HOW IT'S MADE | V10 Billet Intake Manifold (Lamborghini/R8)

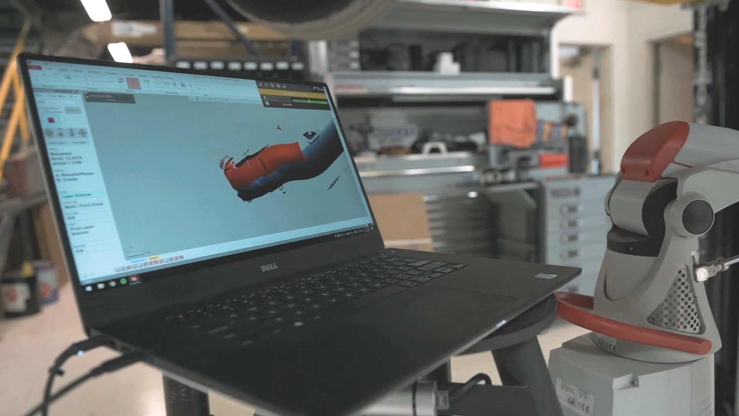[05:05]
into just simply a bunch of points what we'll do is we'll collect all our data here on the laptop
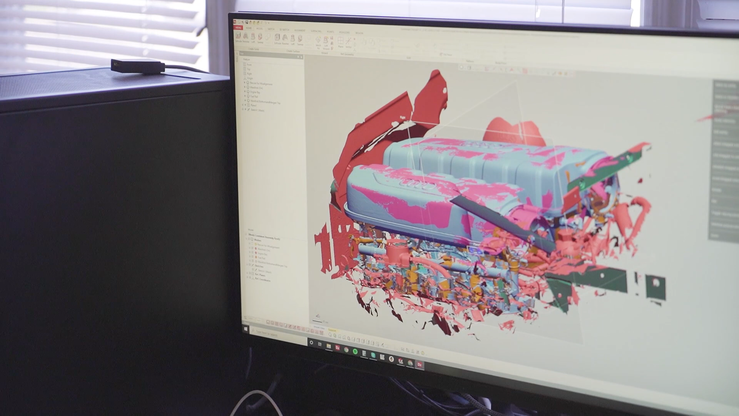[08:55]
can see like the frame rails out here here these weren't